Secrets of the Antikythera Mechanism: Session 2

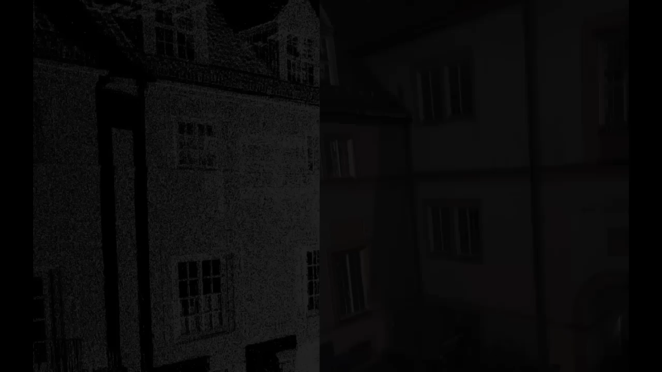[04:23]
So from something that used to look like a black and white point cloud that was sparse, now scans look like this. Basically, this is now a scan.
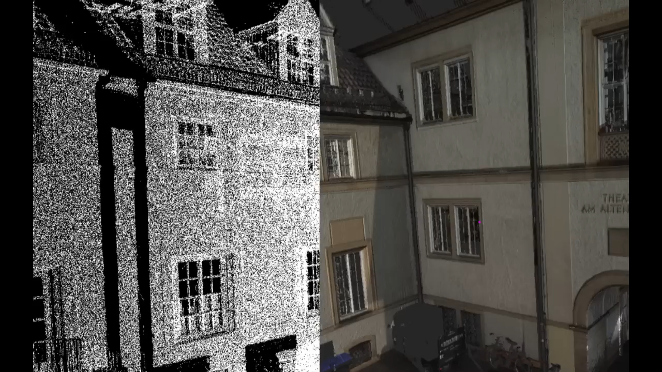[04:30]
It pretty much looks like the real world. Why is this important? Because now, as an architect, and I was an architect for 14 years,
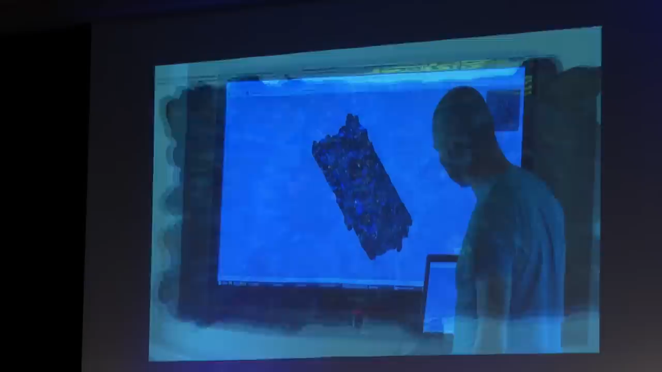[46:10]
One pixel is four millimeters in real space.
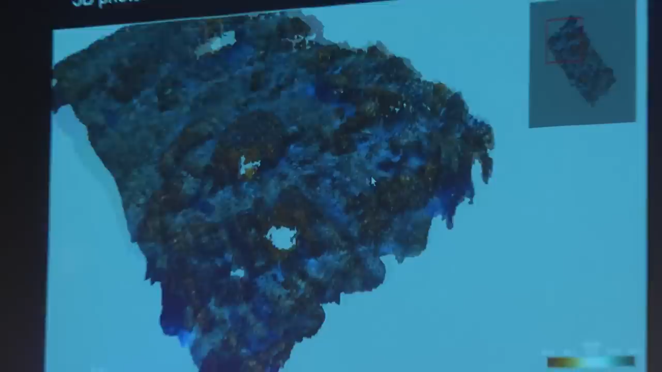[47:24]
And just to give you a sense of how bad the weather got, this is the wreck site.
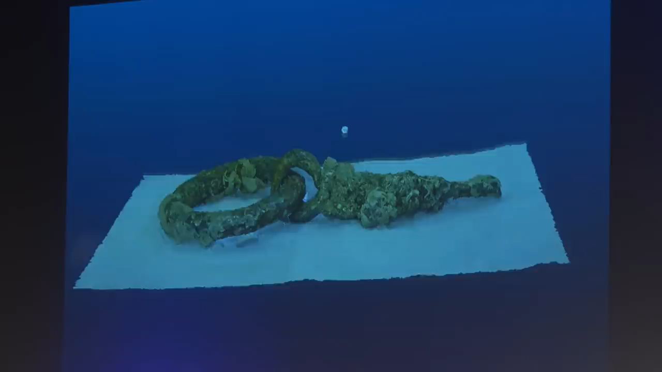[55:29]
Here's that other component of the ship itself, which we recovered from the northern extremity, again modeled.